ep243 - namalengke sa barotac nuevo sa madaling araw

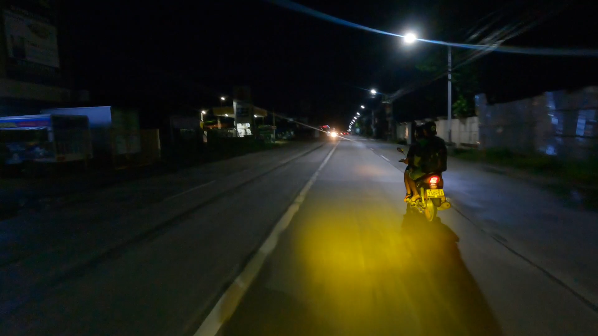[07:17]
Pag mga 5:30 ka na umalis, wala ka nang maabutan yan.
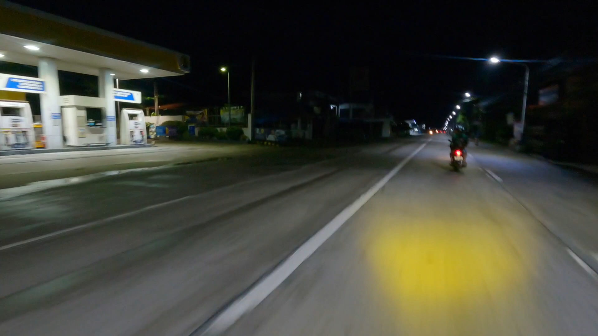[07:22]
Papagas muna tayo dito. Oh, diba? Aga pa na. And then 24 hours po yan dito.
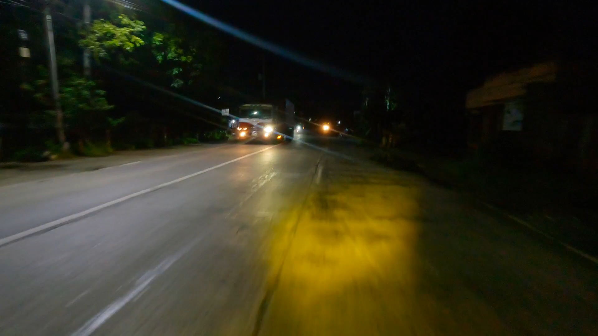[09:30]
Yan. Madilim-dilim na po yan dito, no? So, mga busing, ikakat ko muna. Doon na lang po tayo ulit mamaya sa kan. Maliwanag kasi ayan madilim-dilim